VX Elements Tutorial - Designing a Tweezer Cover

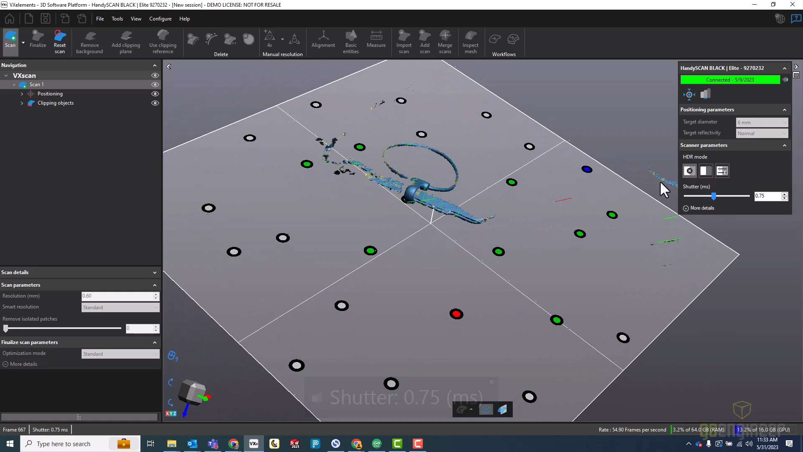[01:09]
So now I'll start turning the table, and I want to make sure that I get the tips of the tweezers pretty well,
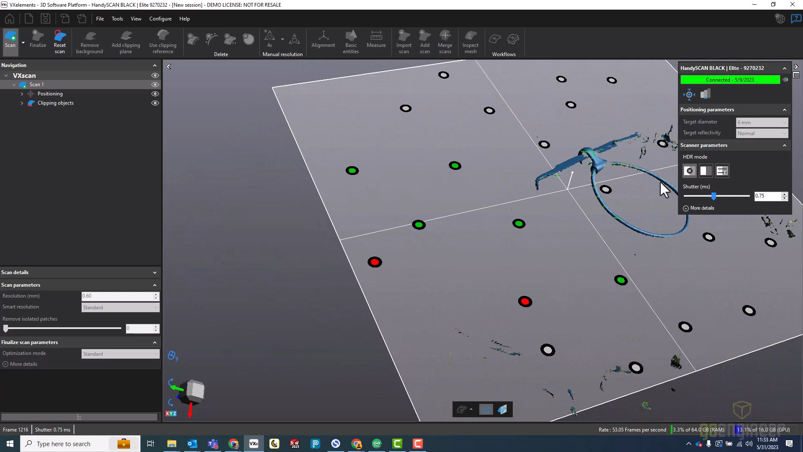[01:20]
as well as enough of the sides of the tweezers, just so I can get a rough idea of the thickness or width of the tweezers. And that way I know how thick to make the cover.